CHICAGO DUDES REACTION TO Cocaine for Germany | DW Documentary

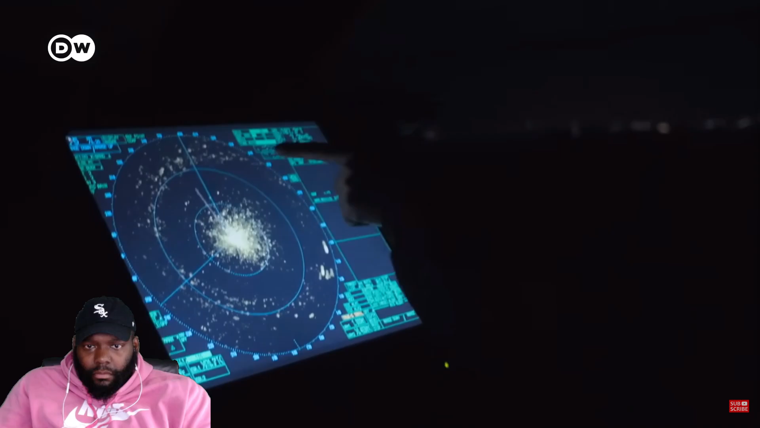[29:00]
We've detected a possible target on radar.
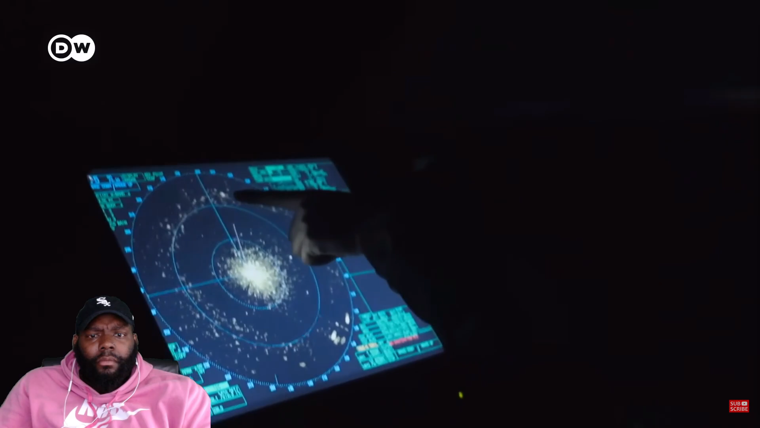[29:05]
It's very faint, but something is moving.
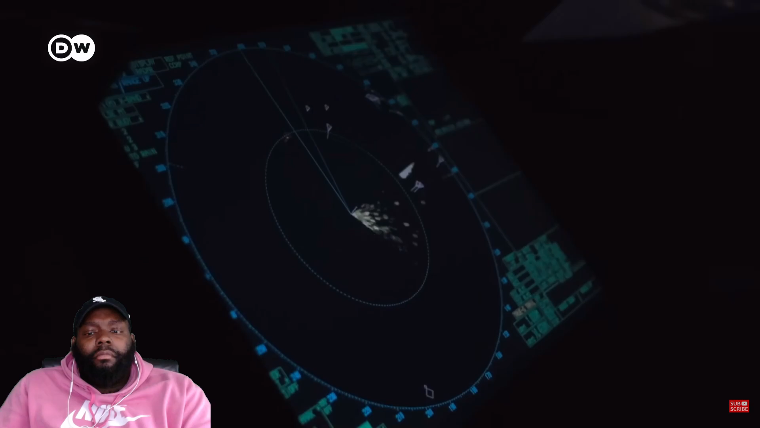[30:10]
We've lost it. It was a false alarm, but we have to check everything.